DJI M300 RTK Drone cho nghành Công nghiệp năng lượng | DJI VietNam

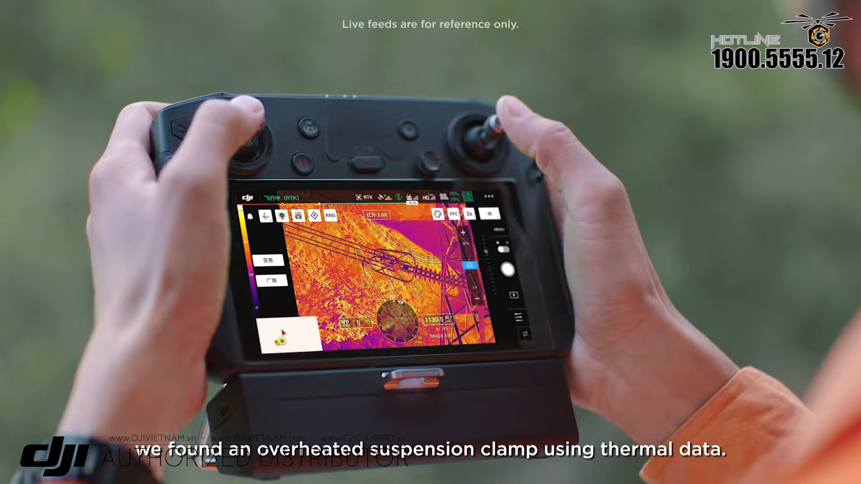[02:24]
đã phát hiện một nêu cáp quá nóng Bằng cách sử dụng dữ liệu ảnh hồng ngoại Máy ảnh bình thường sẽ không chụp được điều này Với 2 lần kiểm tra cũng chỉ có thể kiểm tra 2 hoặc 3 đường dây mỗi ngày